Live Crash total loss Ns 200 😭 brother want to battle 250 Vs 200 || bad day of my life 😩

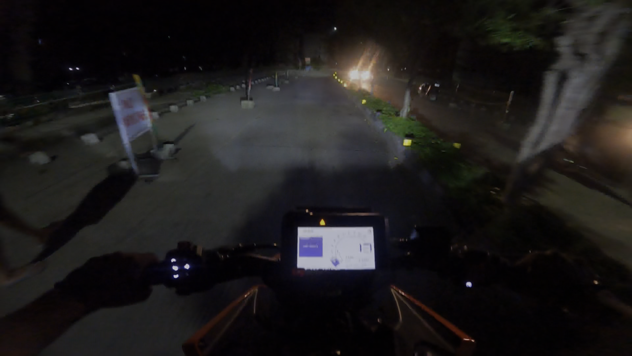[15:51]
तो भाई मेरे में बाइक में लाइट नहीं है, तो भाई की मैंने बताया नहीं होगा आपको कि मेरी लाइट जा चुकी है।